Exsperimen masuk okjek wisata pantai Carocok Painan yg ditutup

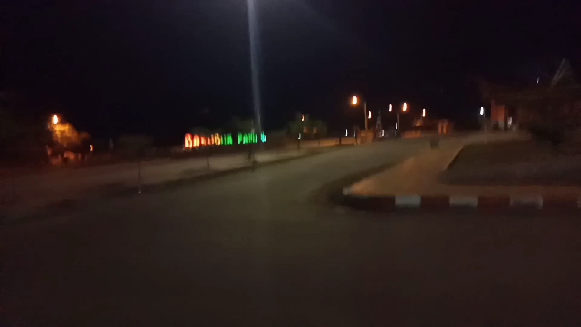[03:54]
Sepi kan, tidak ada orang yang boleh masuk. Nah,
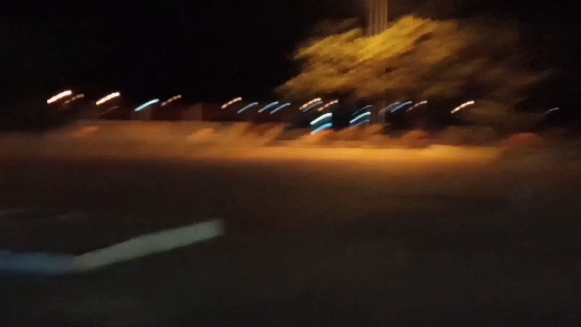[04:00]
adapun satu-satu ini warga yang sudah tinggal di sini dari lama. Ya.
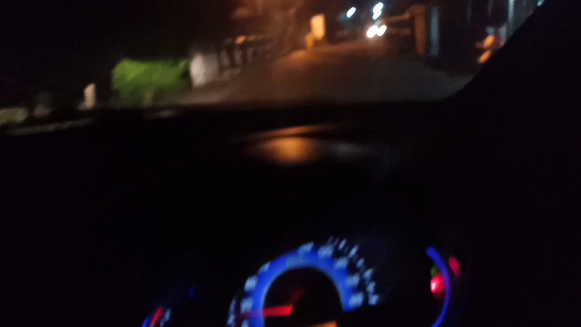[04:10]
Nah, sampai malam ini sudah jam berapa ini? Jam 10.
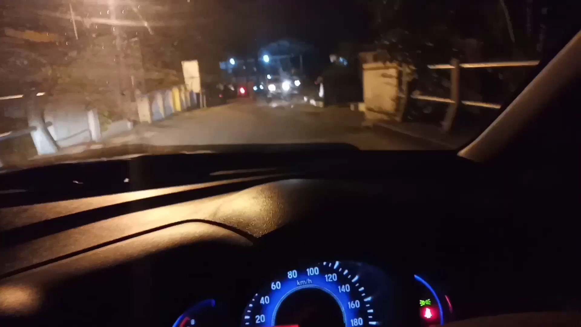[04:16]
Tuh masih bertugas. Masih bertugas juga Pol PP dan DLAJ ya guys.